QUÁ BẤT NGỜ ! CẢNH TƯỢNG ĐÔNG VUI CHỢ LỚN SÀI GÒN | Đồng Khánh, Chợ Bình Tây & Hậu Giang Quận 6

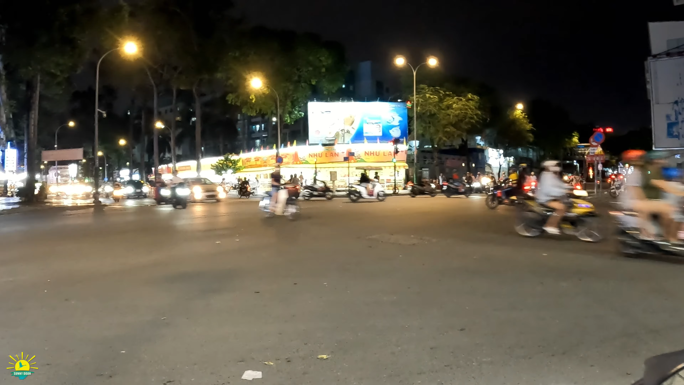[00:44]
Xin đi đón, xin mến chào anh chị và các bạn. Thế là chúng ta gặp nhau vào buổi tối cuối tuần. Bây giờ 9h, ngày 6 tây tháng 8, 2022. Trước mặt anh chị đó là dòng xe con đường Nguyễn Trãi và Nguyễn Chi Phương. Hướng trái là con đường Nguyễn Chi Phương để về ngã 6. Chợ lớn anh chị ha. Nơi đó có tường ổng An Dư Vương cầm nọ thân.
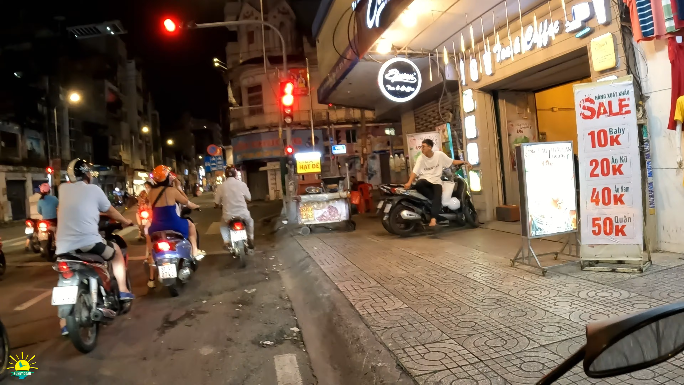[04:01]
Tuần sau, cuối tuần. Thì có gì xin đi sẽ cập nhật nha. Cập nhật cái lễ hội đó gửi tới anh chị. Để anh chị biết. Mới đi qua con đường Ngô Quyền. Và đây là anh chị thấy lồng đèn Trung Thu. Dài dài trên con đường này. Và đặc biệt là con đường Lương Nhựa Học. Xin đi có quen quay con đường phố Lồng Đèn Lương Nhựa Học rồi.
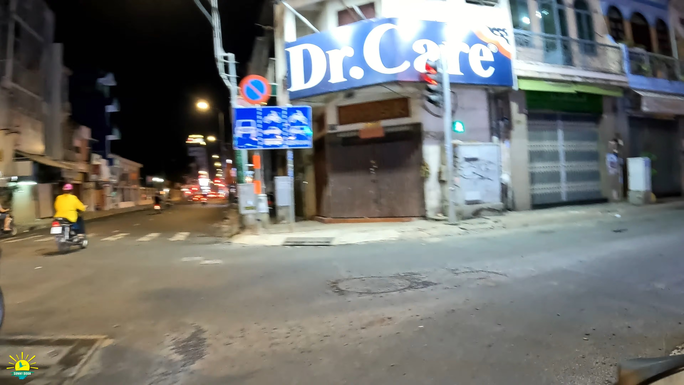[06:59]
Tại người ta bán dao, bán kéo, mài dao, mài kéo rất là nhiều và kể cả bán chút bắt.
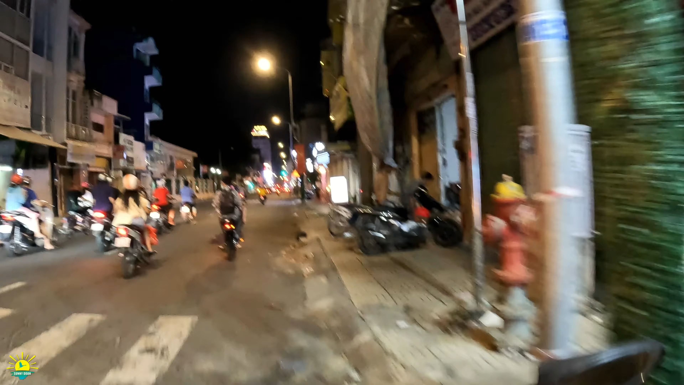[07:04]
Rồi, tới đây để chúng ta tới con đường Lương Dưỡng Học. Bắt đầu người ta bán lồng đèn rồi anh chị. Ra đây chụp tấm hình lưu niệm.
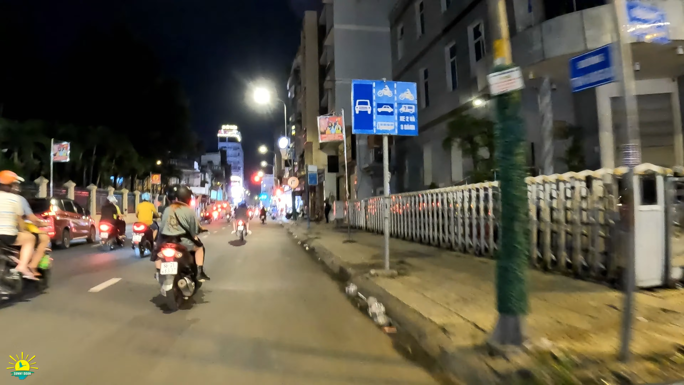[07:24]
Đây, cái khu vực bán lồng đèn đây. Đó, bắt đầu con đường Lương Dưỡng Học. Quèo phải là vô cái khu bán lồng đèn. Nhiều màu sắc lắm.
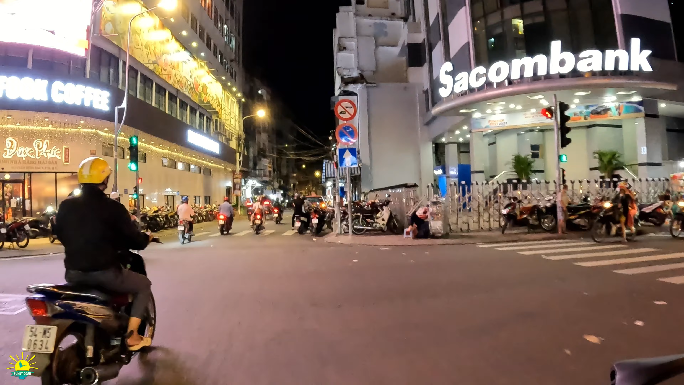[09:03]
Đối với chợ lớn thì chỉ có con đường Hậu Giang. Cụ thể hơn là quận 6.
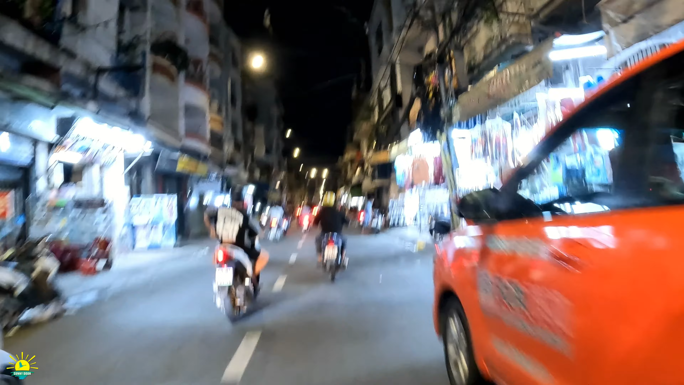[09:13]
Thì con đường đó là thâu đêm suốt sáng. Con đường ăn uống. Và nó được nâng lên là con đường ẩm thực của quận 6. Tì ở đó thì trời ơi, cả 2-3 giờ sáng mình đi ra vững còn thức ăn, mầm năng. Người ta bán thâu đêm suốt sáng, giống như con đường không ngủ vậy đó. Đây là chợ Vải Xói Cành Lâm. Cũng thú nhận với anh chị, mấy ban nay cũng đi quay chợ.
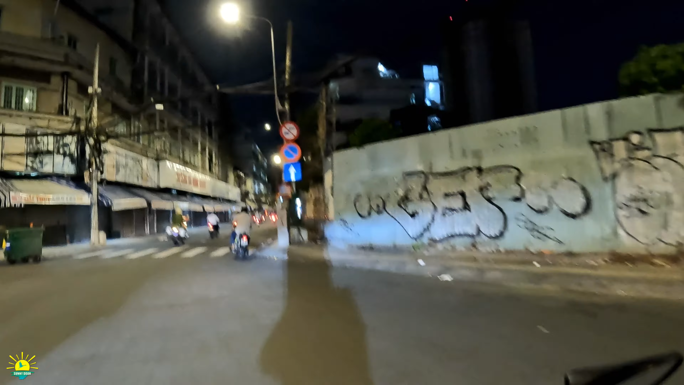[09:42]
Mà thấy cái cảnh chợ thì bán thời trang, quải vóc buồn lắm. Các tiểu thương cứ ngồi chơi điện tử thôi. Like sĩ Facebook và lướt web, rồi coi cái này, coi cái kia thôi anh chị. Coi Youtube, coi kênh Sinh Đi Đòn thôi. Nên bán nói chung cũng tội.
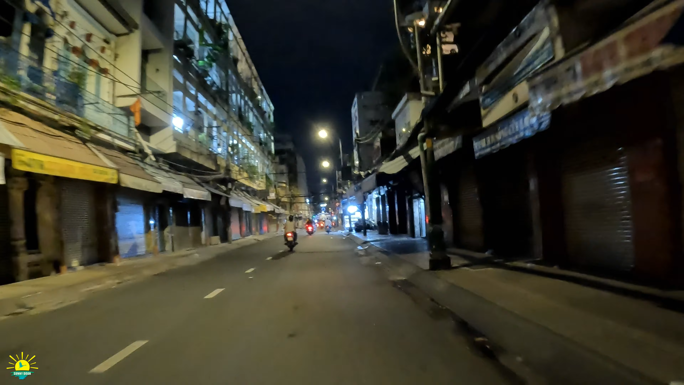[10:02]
Mà không biết sao giờ cái thời buổi này thì đâu có ai có nhu cầu. Tất nhiên cũng có. Nhưng mà nó, cái số lượng nó thấp hơn những cái năm mà trước dịch. Cuộc sống thì khó khăn, người ta lo cái bụng trước anh chị. Còn thời trang tính sau. Đây bị Cộng an bị phạt rồi. Không biết.
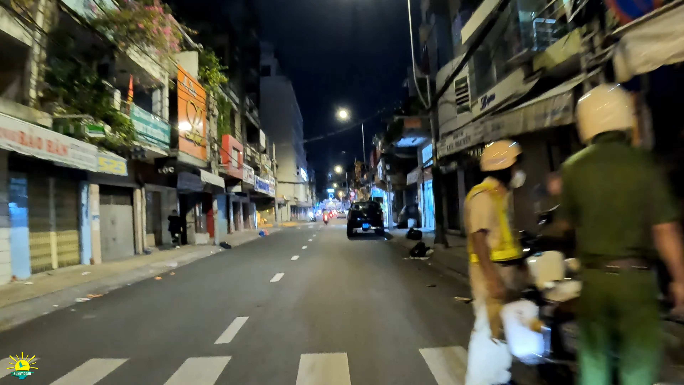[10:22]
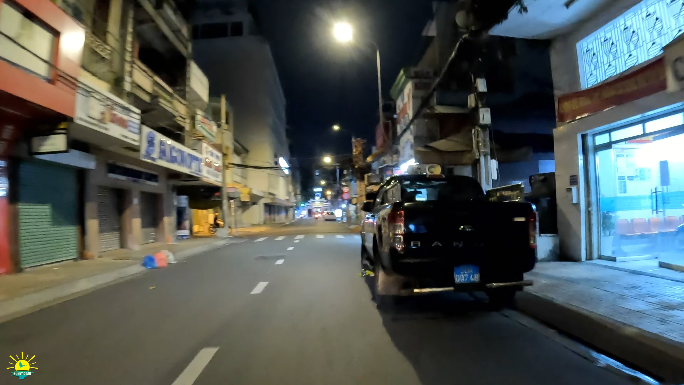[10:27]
Cuối đường là nhà thờ Cha Tạp đó. Khi mà qua chợ vải Sối Cành Lâm, thì chúng ta đến chợ thuốc lá, học lẹt, bán sĩ thôi. Thì cái đặc thù kinh doanh nên buổi tối nó vắng là đúng rồi anh chị.
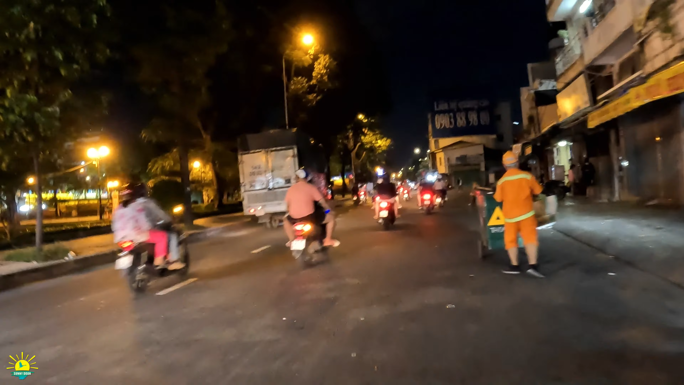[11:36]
Thử mình đi thẳng thì nó bắn. Mình quẹo vào chợ Trần Chánh Chiếu, con đường Trang Tử, coi giờ tối, 9 giờ người ta còn bán không nha anh chị.
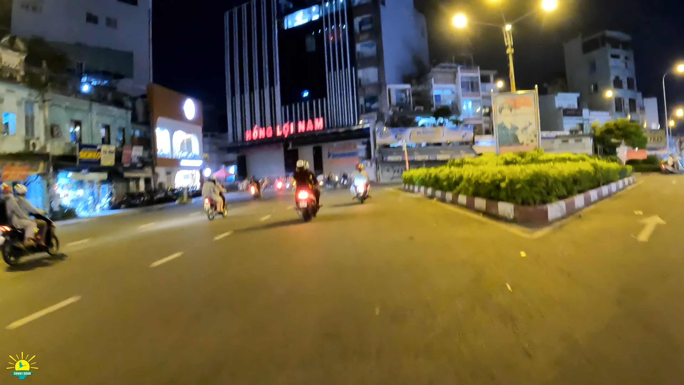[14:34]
Lê Quang Sung, và Trương Tân Bủ năm xưa. Đây là con đường Phạm Đình Hổ. Đối với trước chợ Bình Tây thì nó hình thành một cái
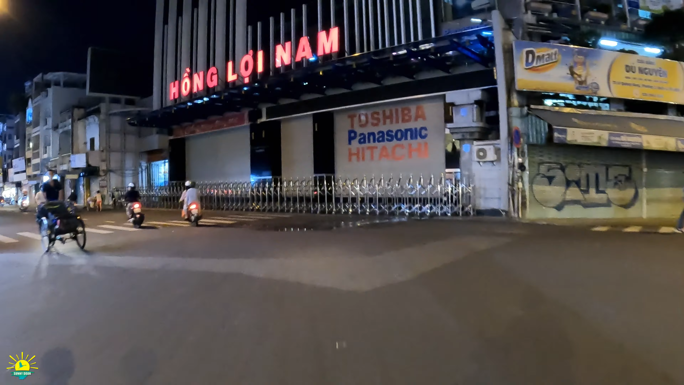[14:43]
cái phố đêm.
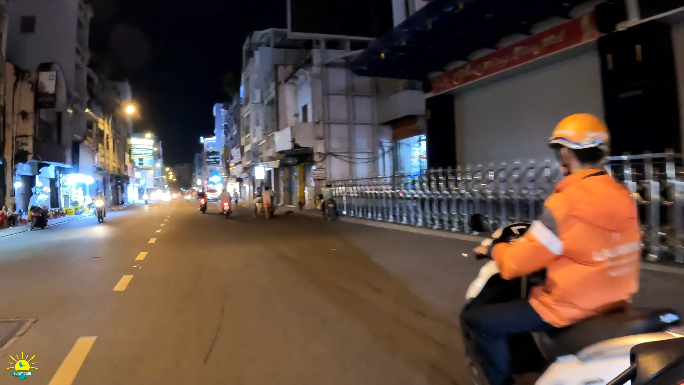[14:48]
Nơi đó thì bán sinh tố, rồi bán kem, bán những món ăn nhẹ. Sinh y coi quay lại 9 giờ, coi nó còn mở hay không. Con đường Hậu Giang bên phải thì anh chị khỏi nói.
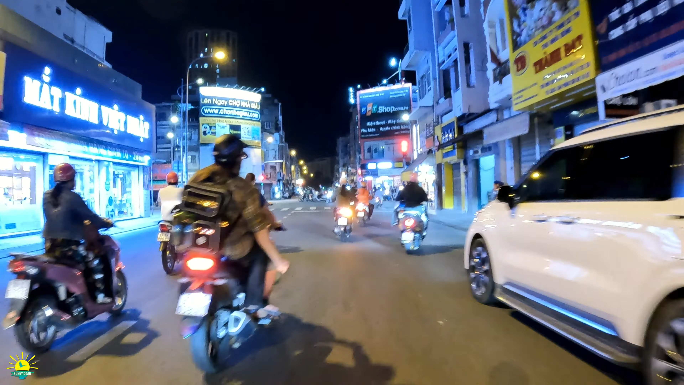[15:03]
Bên trái là Tháp 10, bên phải con đường Hậu Giang khỏi nói. Nó bán thâu đêm, suốt sáng, bán đủ thứ hết. Tất nhiên là những cái món ăn cũng bình dân cho anh chị. Phạm Đình Hổ rồi, chúng ta sẽ về chợ Bình Tây. Sáng đèn, mà không biết là có buôn quán gì hay không. Con đường Tháp 10.